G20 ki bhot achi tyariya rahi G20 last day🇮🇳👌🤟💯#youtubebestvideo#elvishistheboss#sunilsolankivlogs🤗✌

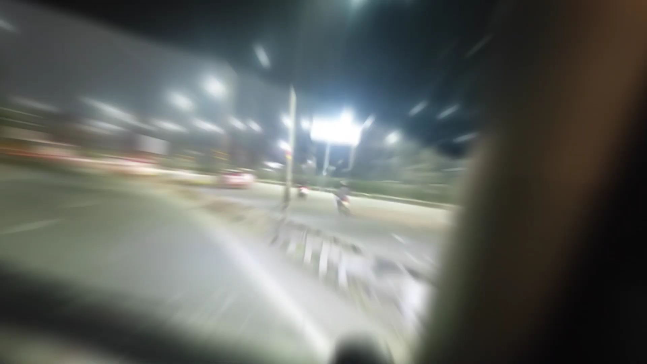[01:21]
खाली यह देखो ठीक है वरना इतना बढ़ा हुआ रहता है इस टाइम यह आई वे तो भाई जी ट्वेंटी के चक्कर में बिल्कुल भाई सब कुछ बंद करा दिया गया है छुटी वगयरा भाई पोल सेंटर वग
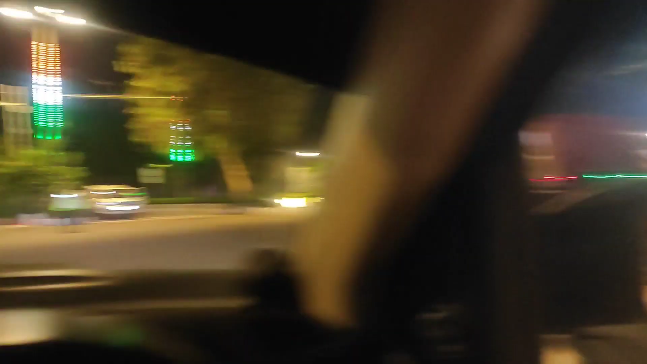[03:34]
जाएगा तो आप डेकोरेशन देखो भाई जगा जगा पुलिस वाले तो बड़ा चलग रहा
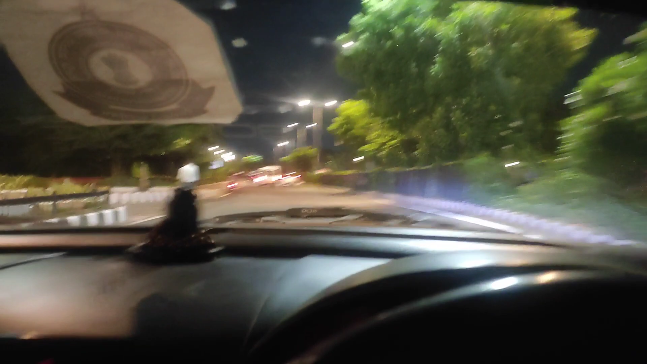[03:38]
गूम के तो भाई आप भी � के इंजोई लेते रहो तो भाई नजारा देखते रहो आप भी व्यू
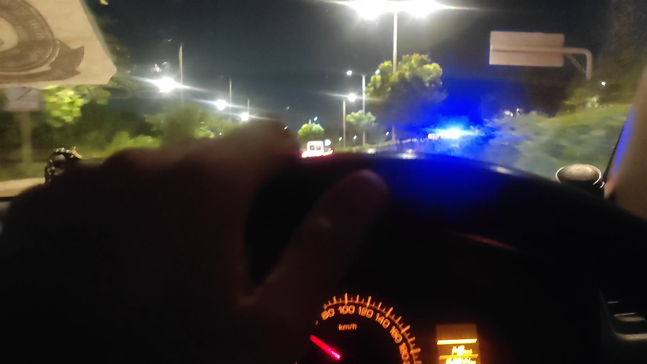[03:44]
देखो भाई एक नंबर का तो आप एक बार यह डेकोरेशन देखो भाई मस्त करकिए देखो पुटोर ब्रीज पर भी लाइट लगा रखी है और मैं आपको दिखाता
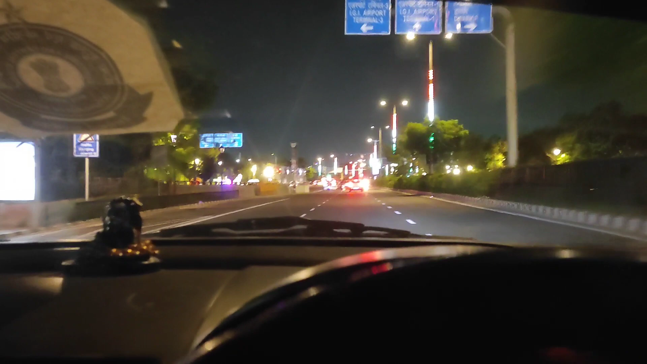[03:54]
हूं भाई पानी चल रहा है चार हम पानी वगएर चल रहे हैं भी देखो पानी और
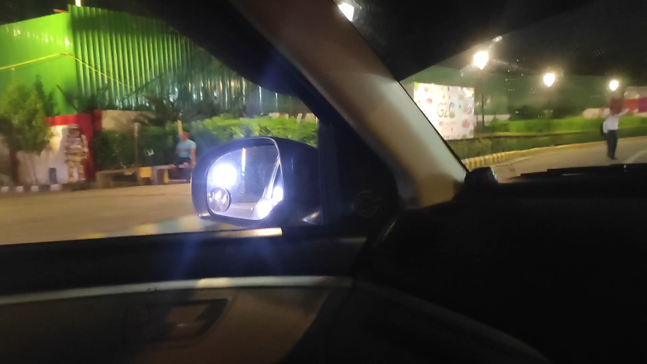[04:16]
मस्त बना रखा ये देखो भाई मस्त डेकोरेशन करकिए एक
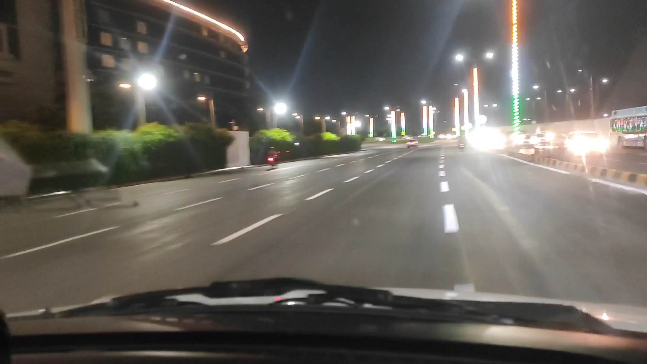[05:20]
नंबर बिल्कुल यह देखो यहां से दिखाओं यहां
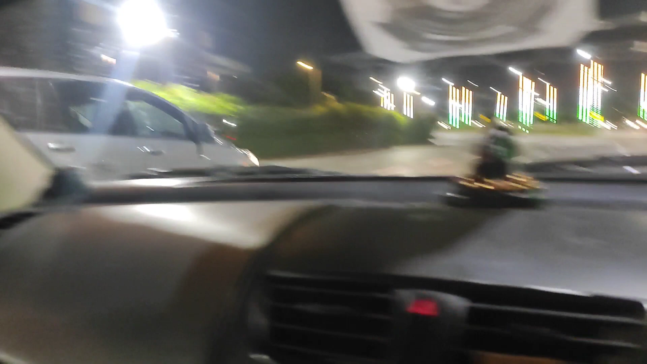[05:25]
से दिखेगा नहीं वैसे मैंने आपको इससे पहले दिखा दी थी एरो सीटी पाकी
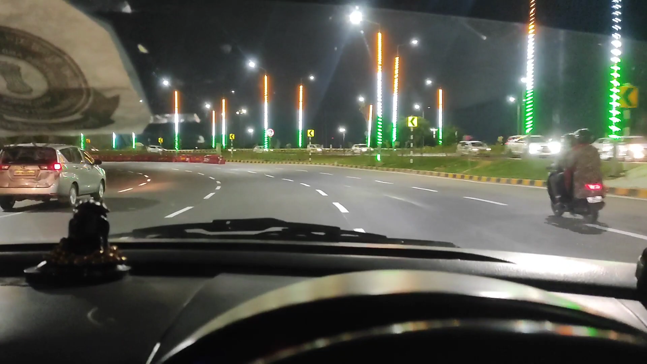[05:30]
कुछ रहना जाए वाई ठीक है वो लोग में मजा आना � से दिखें तो यह देखो आए पुलिस वारे जगैं जगैं खड़े हुए है जमाए ठीक है पूरा भाई
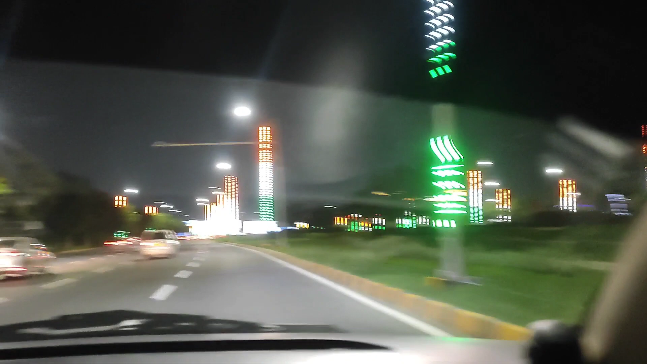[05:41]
ट्यान रखा गए जा रहा है बोज़ा बिलकुल हर चुराय पहर हर पहर हर कट पे पलिस वाले खड़े है आर्मिय वाले पुलिस वाले तो यह बाई पहूंच गया का